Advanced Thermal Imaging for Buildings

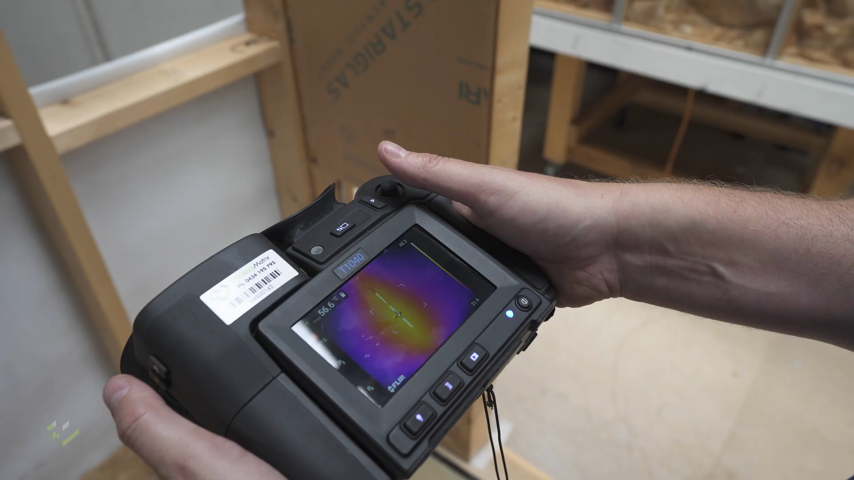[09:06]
I'll get a look at it from the side and see what temperature the specimen is now.
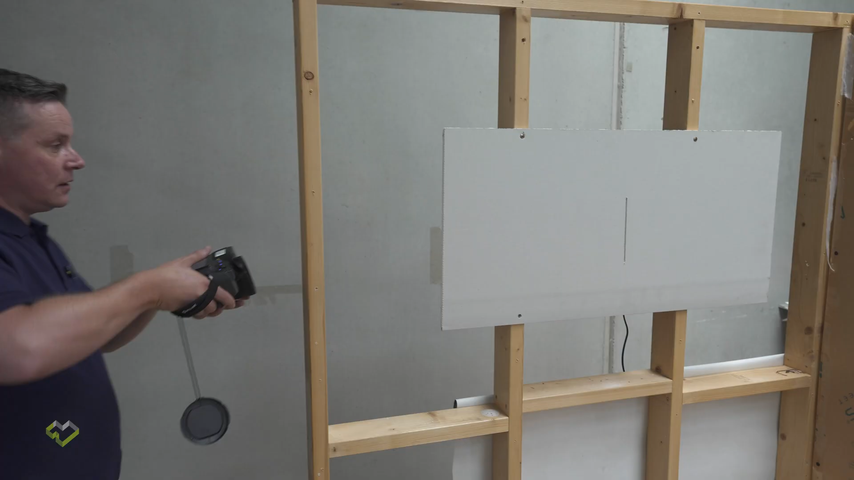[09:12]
And it's showing 58 degrees, not much of a temperature difference. The other thing we're pretty excited about releasing this year is a tool for actually editing thermal imaging photos on a web application.
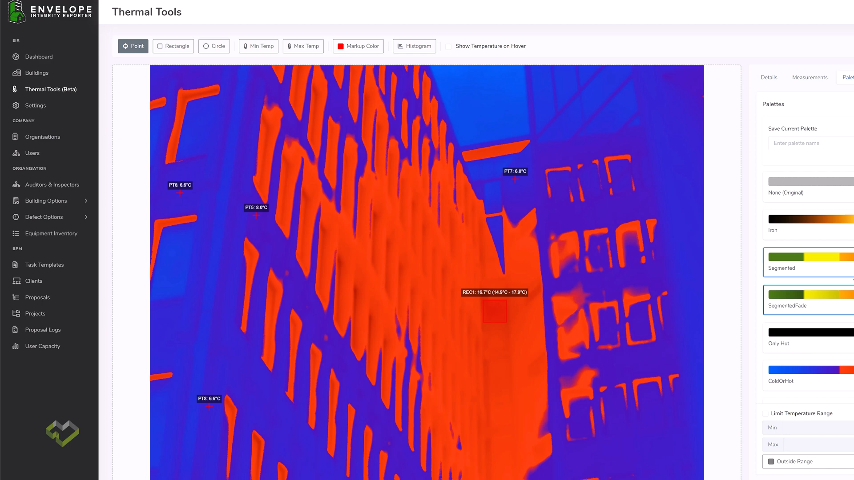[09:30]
Analyzing and editing to make it presentable so we make it a lot
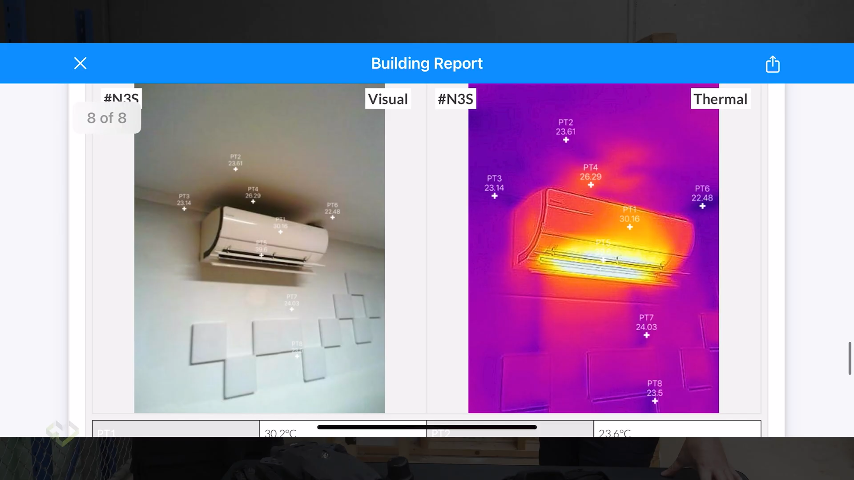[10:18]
Yes, and we also produce a calculator which can help other thermal imaging practitioners to work out how far or distance you are away from abnormally.
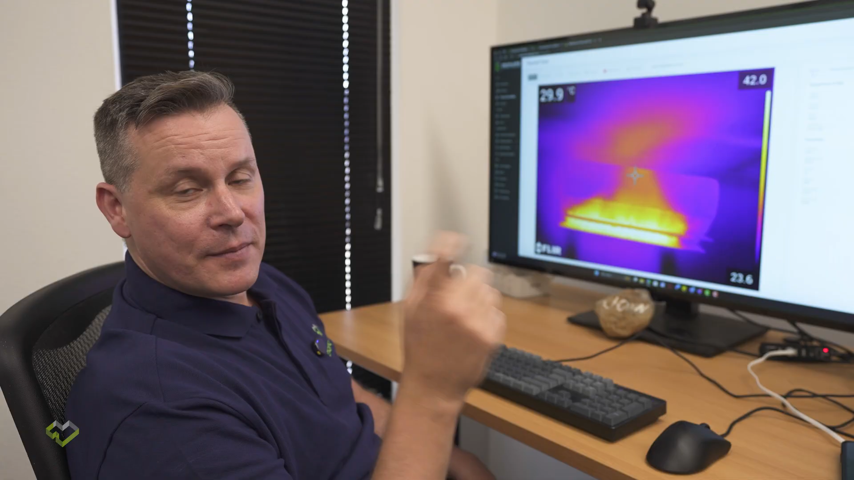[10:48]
On screen: spot 29.9°C
The main reason why we decided to develop our own thermal imaging manipulation tool is we just wanted something that
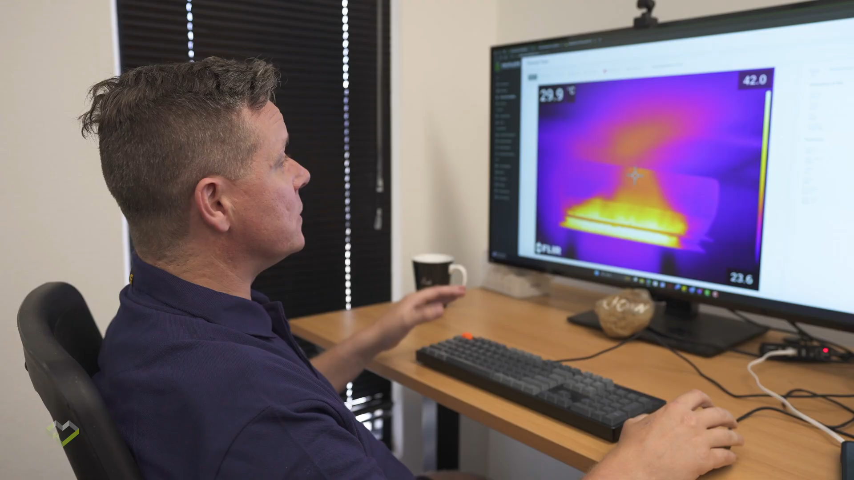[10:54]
On screen: spot 29.9°C
was way more intuitive and simple to just get the job done.
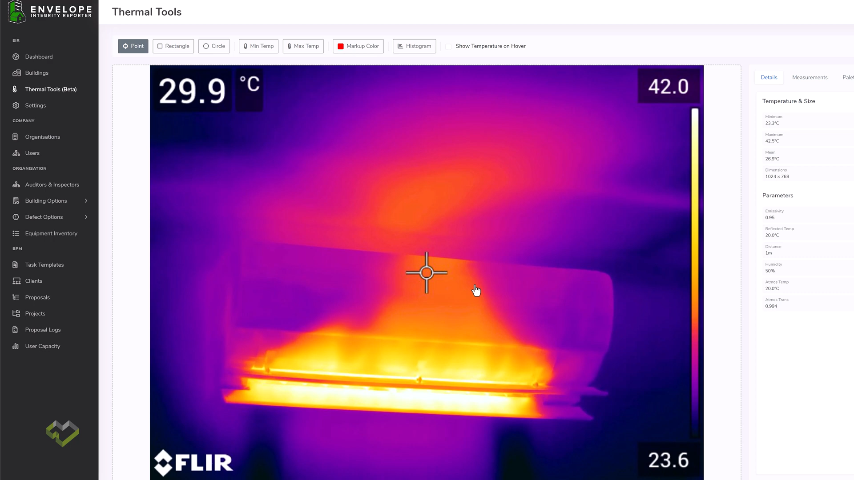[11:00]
On screen: spot 29.9°C
This software, which is a part of the EIR envelope integrity reporter suite enables you to straight off the bat,
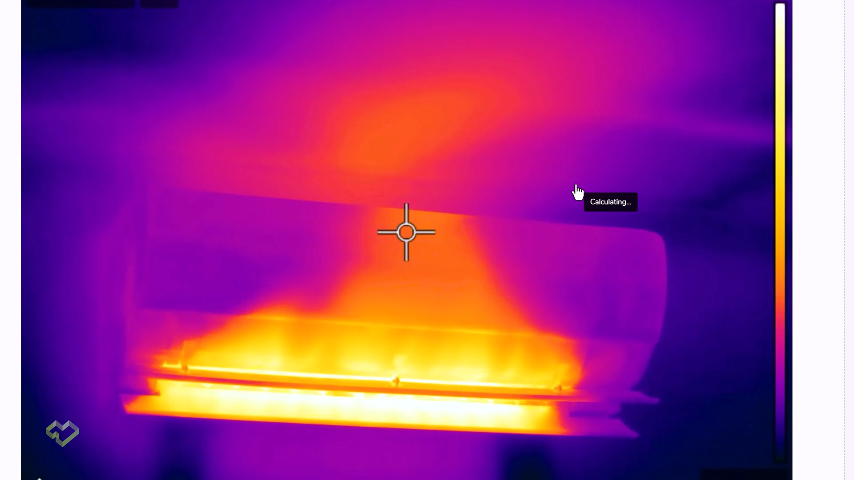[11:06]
put your mouse over points on top of a thermal image and see what temperature is at that particular point.
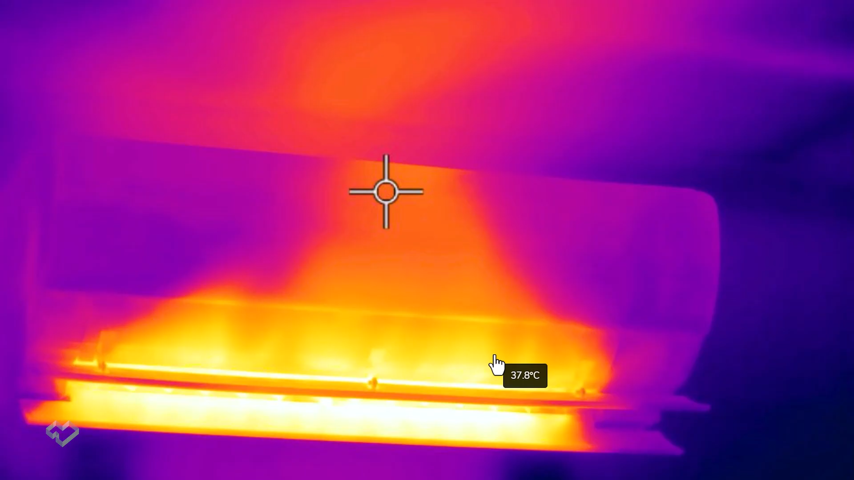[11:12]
On screen: spot 37.8°C
Nice and simple for temperature representation of colors. We've now got a histogram that we can easily apply colors
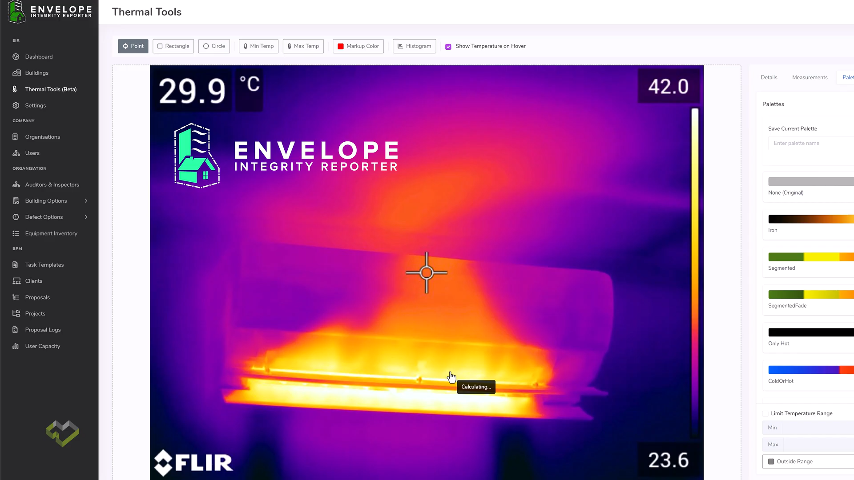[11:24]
On screen: spot 29.9°C
straight on to a thermal imaging photo and you can actually see where
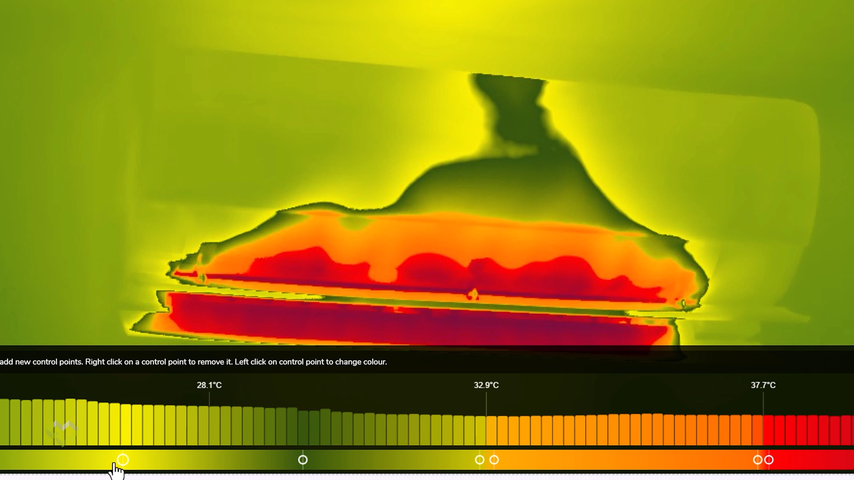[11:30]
the colors are going to be representing what temperatures straight off the histogram.
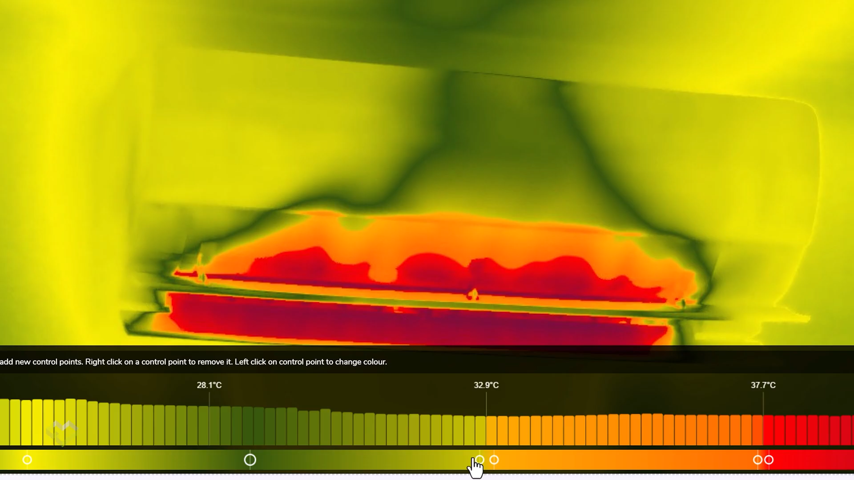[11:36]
The other special thing that you can do is obviously also put your branding on your own thermal
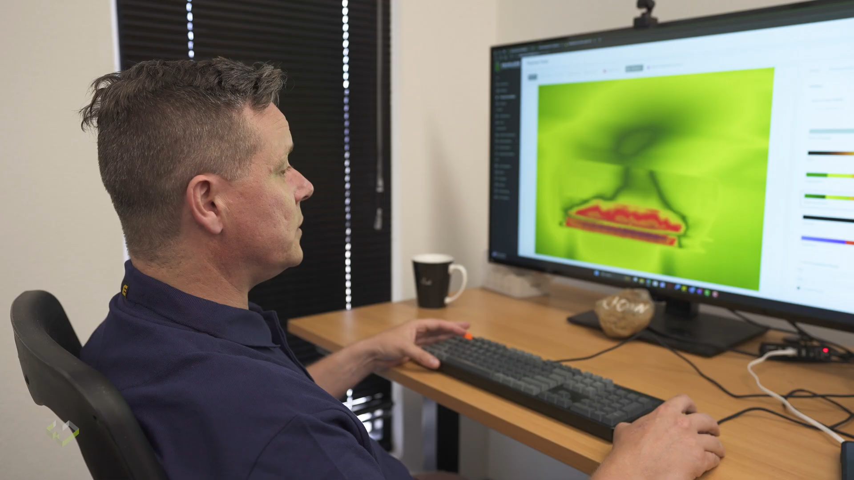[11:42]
imaging photos by just simply clicking a button and you can change the size of that.
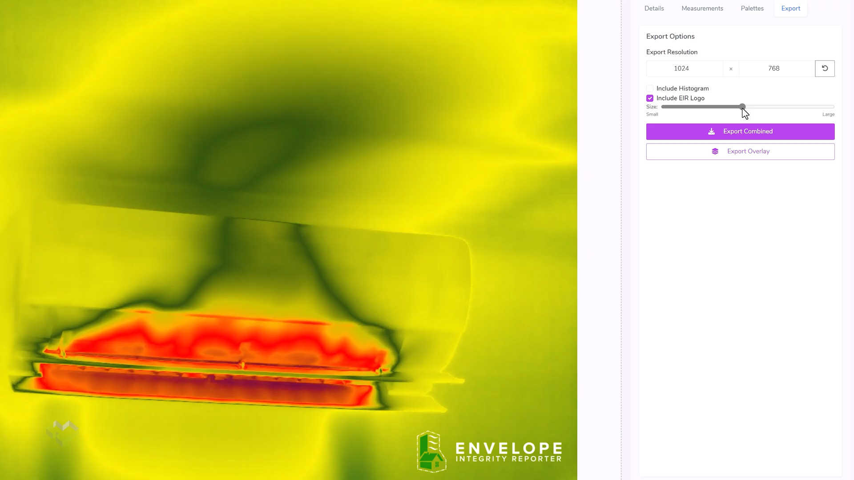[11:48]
You can also go through and add temperature points or remove temperature points,
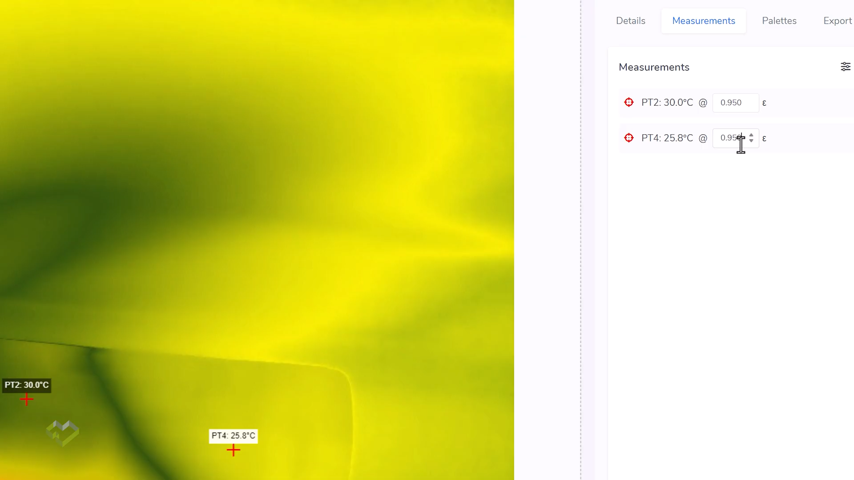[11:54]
adjust emissivity of temperature points for extra accuracy of temperature
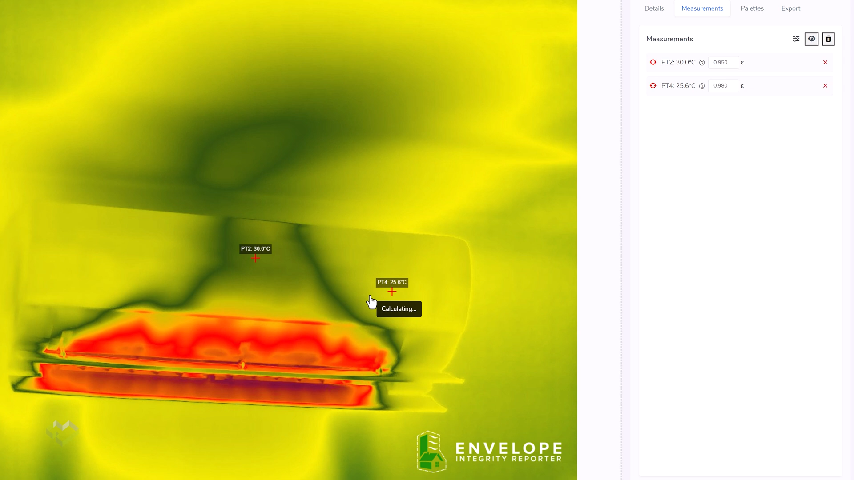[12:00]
points that you might want to show off to a client. The other beautiful thing that is in our inspection app is overlapping and connecting thermal imaging photos with
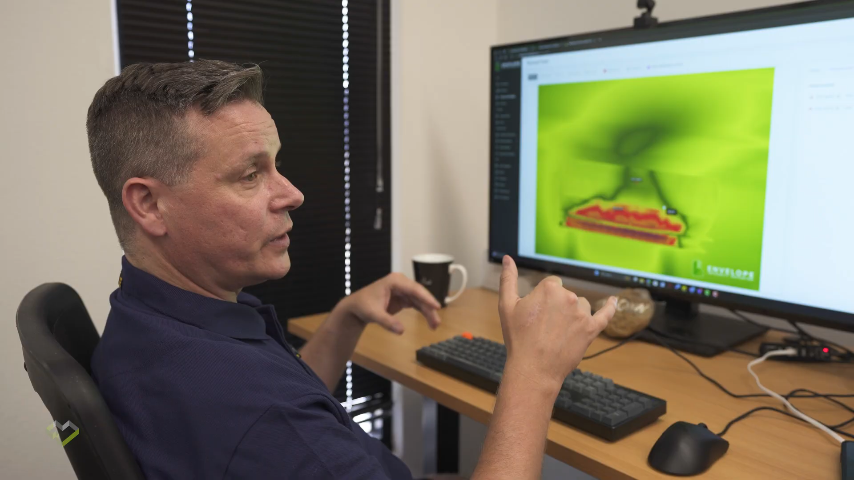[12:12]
visual photos from your handset so you get a way better quality visual photo overlaid on angles with a thermal imaging photo.
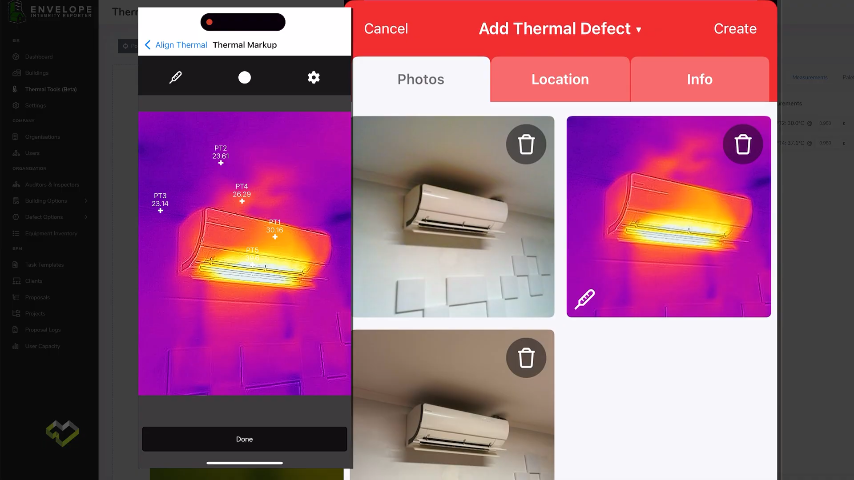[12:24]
That way we can report on temperature points off at high quality high resolution visual photo in your reporting.